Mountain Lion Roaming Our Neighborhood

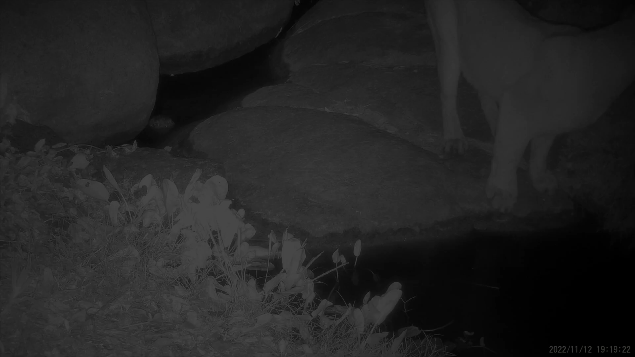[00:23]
A mountain lion drinking at the head of our falls. Or what we call the drinking hole. Now back in 2020, my dad saw some eyes at the watering hole or drinking hole. And he said that it ran off really quick. And I said, well, what did it look like? And he said, I don't know, it moved so quickly. And I'm all, well, did it have a tail?
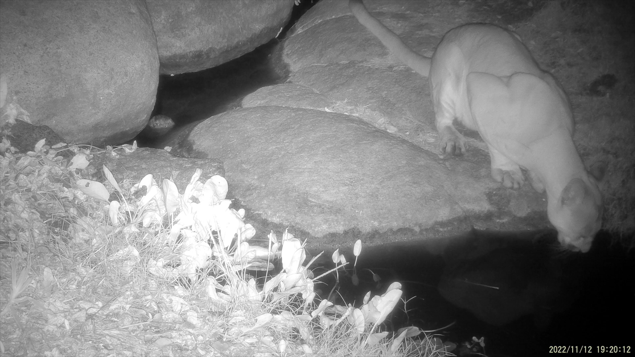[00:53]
And he said, oh, it had a real long tail. And I'm all, it was a mountain lion then. Because I learned in Mountain Lion 101 that mountain lions are the one animal that's got a big, long tail that's as long as their body. As you can see here, it's hanging out on the rocks and behind him. Now this is not that late at night. It's around 7.20.
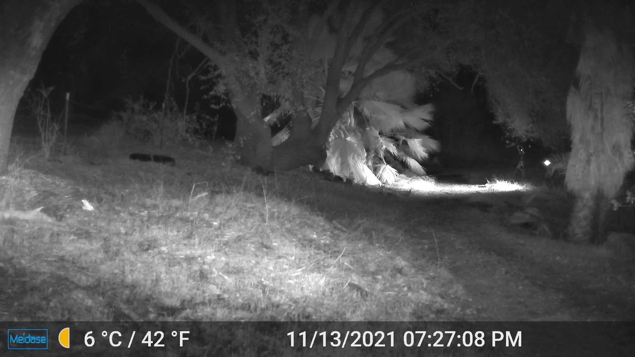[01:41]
He was hearing the clicks from the shutter and stopped in his tracks, posed perfectly, but my power pack was out of power. Basically, the batteries failed in the flash,
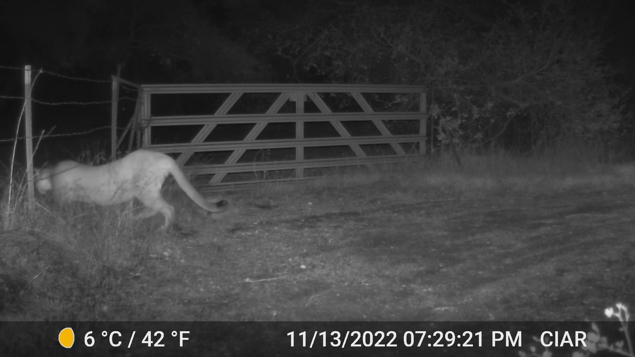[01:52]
which triggered the big power pack, which would have set off those flashes. And this is him exiting the property. This time he decided to go under the fence instead of jumping it, like we saw a week ago.